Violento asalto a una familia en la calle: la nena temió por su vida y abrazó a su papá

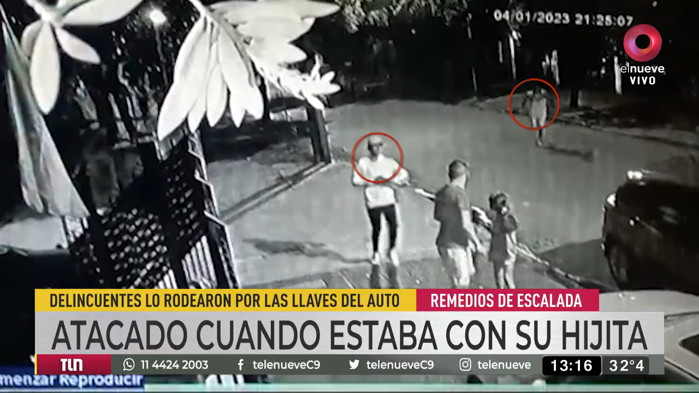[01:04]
Llega a su casa, pone la alarma del auto y ahí vienen las basuras armadas. Sí, ya los habían marcado. Sí. Ya los habían marcado.